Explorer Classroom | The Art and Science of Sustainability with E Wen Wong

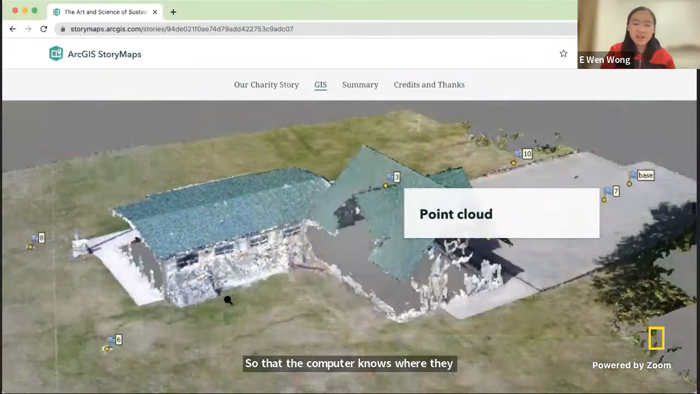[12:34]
Back in the lab, we turned the imagery into a point cloud, and from there,
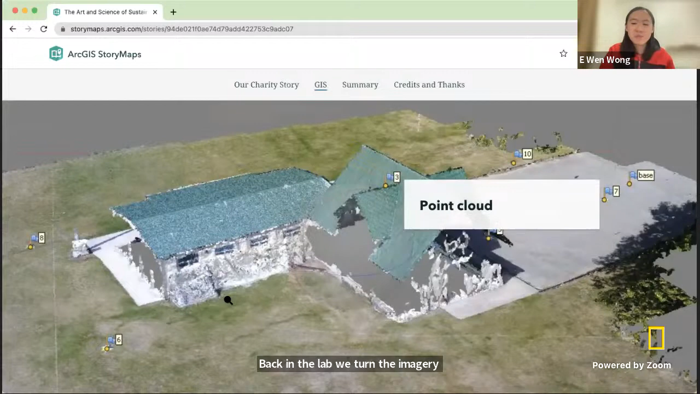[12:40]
a digital surface model. This model shows us elevation, essentially how high each part of the building is from the ground.
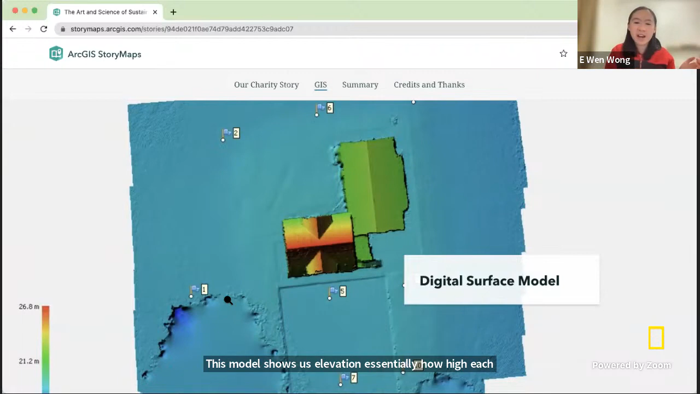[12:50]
This model is the really important, the key ingredient for our cake.
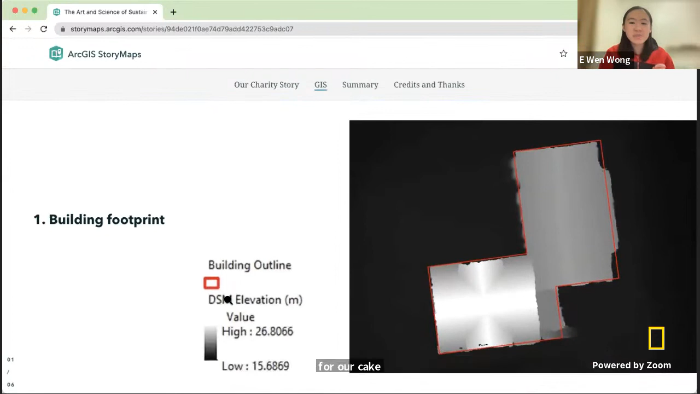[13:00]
Using this model, the digital surface model, our key ingredients, and GIS analysis, we were then able to bake our cake layers.
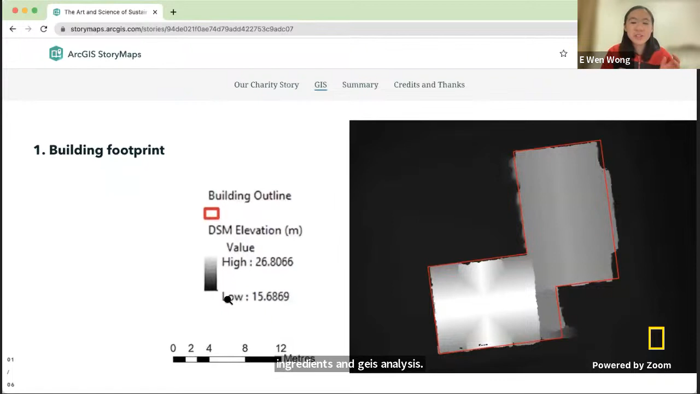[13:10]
First, we used the model to create a building footprint. All the areas that aren't the bare ground. Next,